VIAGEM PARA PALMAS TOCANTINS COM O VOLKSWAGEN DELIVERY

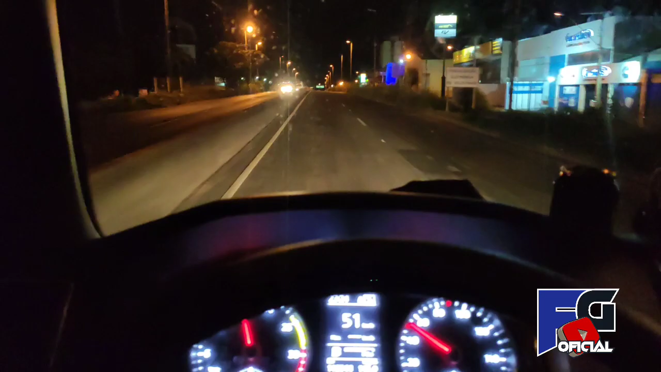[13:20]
Passando aí, ó. Uberlândia, Minas Gerais.
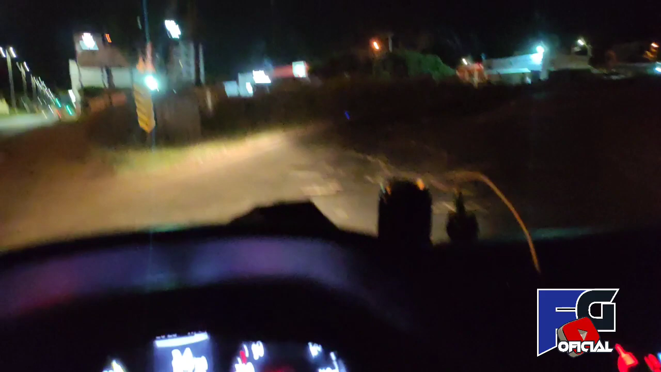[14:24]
Jogaram uma terra aqui, uma areia. Você tá doido? Um buracão aqui que o caminhão caía dentro e não saía mais, não. É, galera. Já pegando um acesso aqui. Sentido de Tuiutaba e Itumbiara. Aí o tamanho do buraco.